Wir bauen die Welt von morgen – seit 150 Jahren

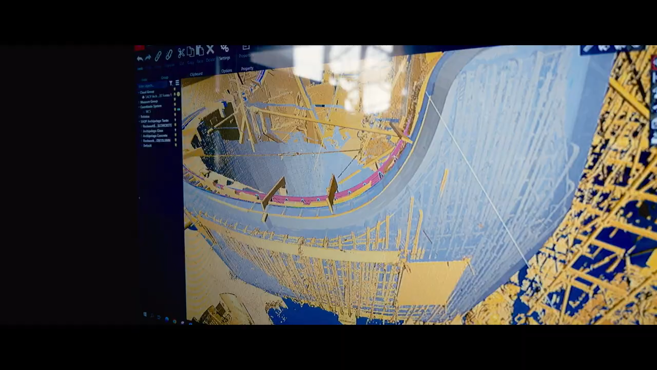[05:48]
Die Kollegen von Turner setzen beim Bau des 1,3 Millionen Liter Beckens 3D-Scanner zur schnellen Kontrolle ein. Denn beim Bauen zählen Wissen und Erfahrung.